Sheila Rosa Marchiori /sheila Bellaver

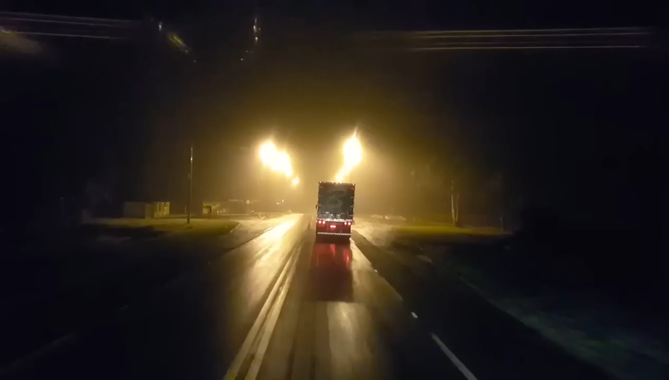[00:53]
E eu vou acompanhar a Sheila aí, poxa, a hora, a hora que eu achava, não dá pra passar ela Passar ela, não provocar ela, chamar ela na seta Eu tô vazio, ela pensa que eu tô carregado Bem devagarinho atrás, que boa
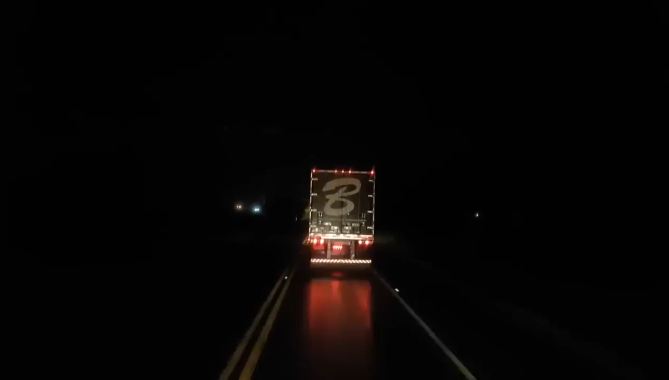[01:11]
Deve tá carregado, pelo jeito, deve tá pesado, hein Danadinho gosta de andar de madrugada, hein Difícil ver ela rodando de dia aí, poxa, só roda de madrugada Esse dia eu cruzei ela lá, mas foi muito rápido, não deu pra... Era pista dupla, né